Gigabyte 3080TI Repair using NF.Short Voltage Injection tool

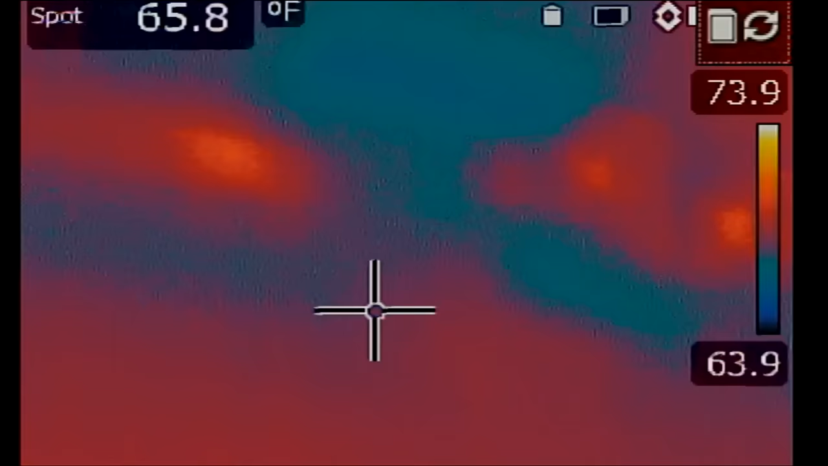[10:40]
On screen: spot 65.8°F
Let's switch to the thermal camera mode.
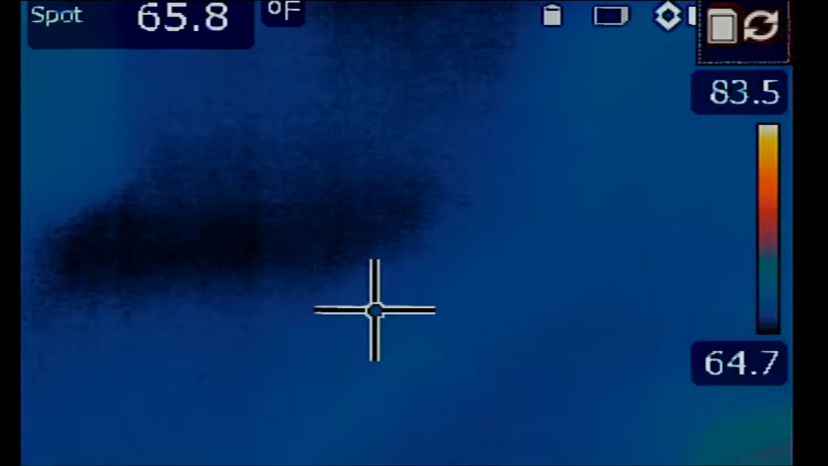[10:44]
On screen: spot 65.8°F
And we're going to inject 1.3 volts onto the short.
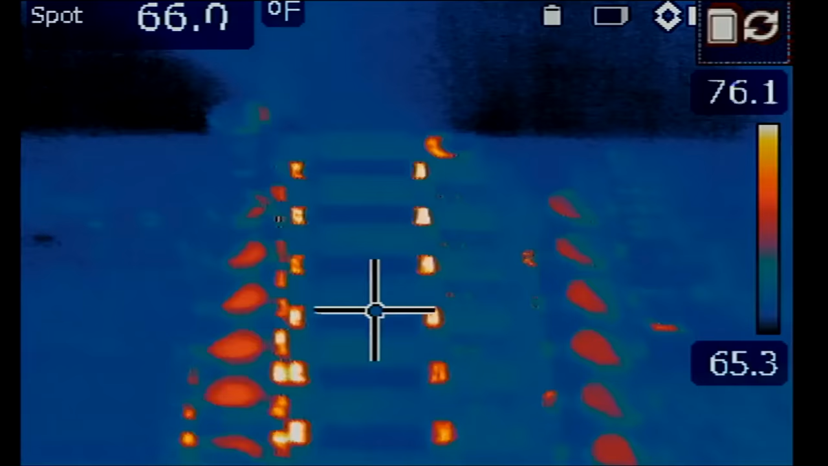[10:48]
Now, the MOSFET the user has marked is right over here. So look out for this area.
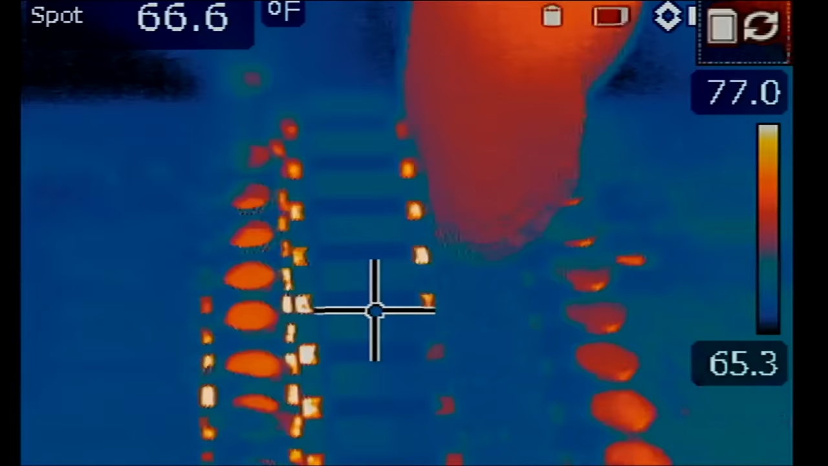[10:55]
On screen: spot 66.6°F
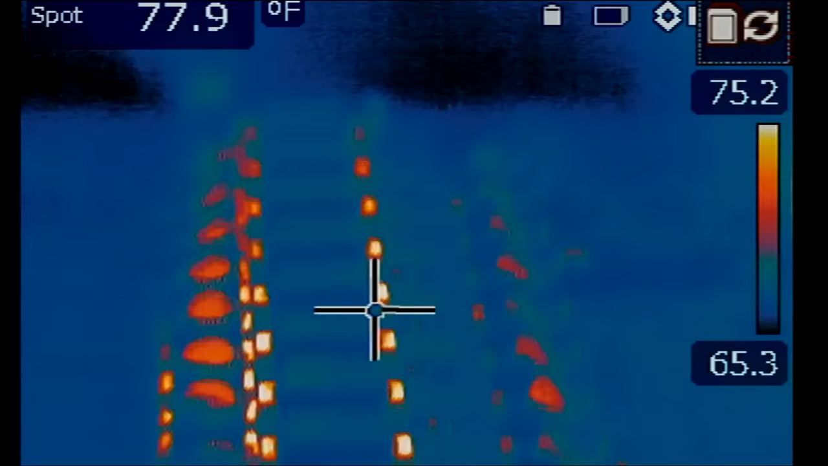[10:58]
On screen: spot 77.9°F
One, two, and three.
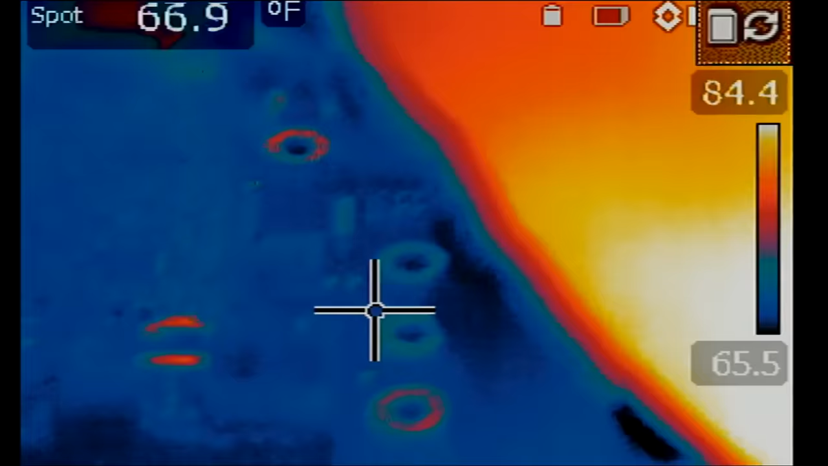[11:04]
On screen: spot 66.9°F
Okay, so right now the power supply is drawing about 1.4 amps. We have it set at 4.2 amps max. But it's drawing 1.2 amps, and I'm not able to see the heat spot, or I am, right there, look. Let me remove the probe. Heat spot disappears. And if I put that probe again, right there. Take out the probe. The heat spot is gone.
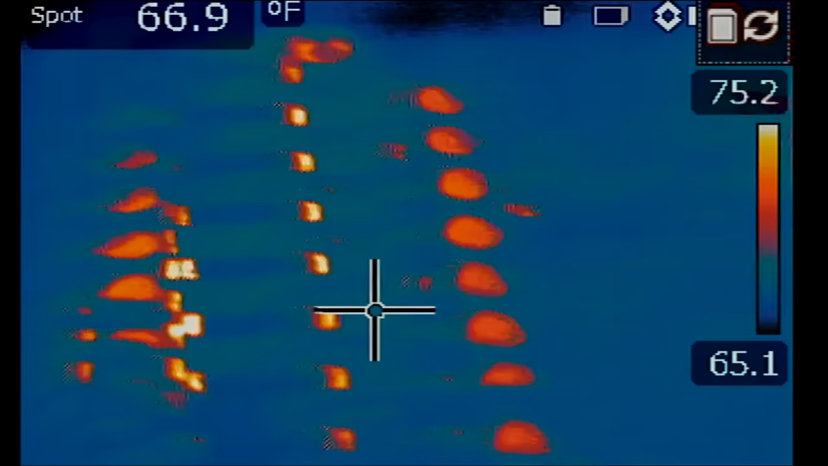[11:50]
On screen: spot 66.9°F
Let's try 1.4 volts. And try again. One, two, and three. See? Right there.
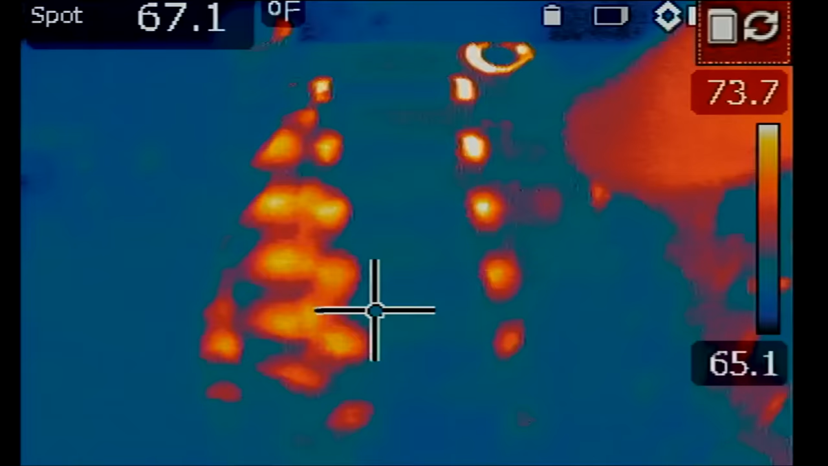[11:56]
On screen: spot 67.1°F
Remove the probe. Heat is gone. Put the probe back, and you see it right over here.